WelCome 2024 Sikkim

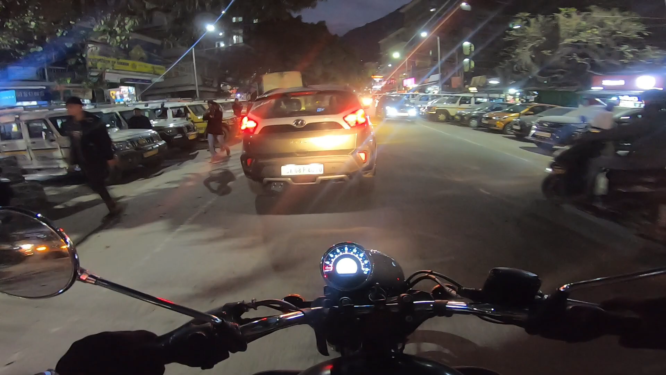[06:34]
उयोलाई पनि ड्राइभरलाई पनि सजिलो होइन यहाँ चाहिँ हे तरिका